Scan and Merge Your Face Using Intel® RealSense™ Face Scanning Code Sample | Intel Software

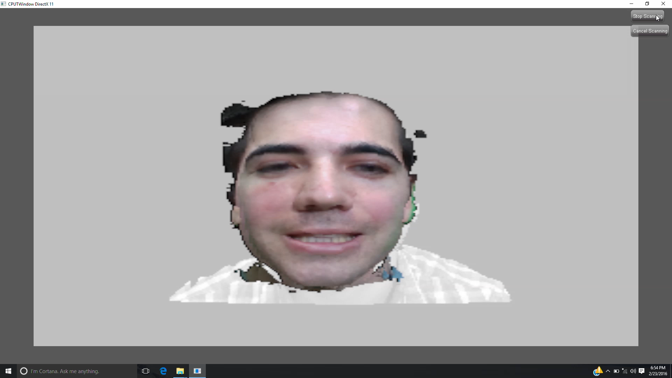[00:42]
Ambient lighting conditions are important for good color quality. The scan can now be viewed along with face landmark data provided by the SDK.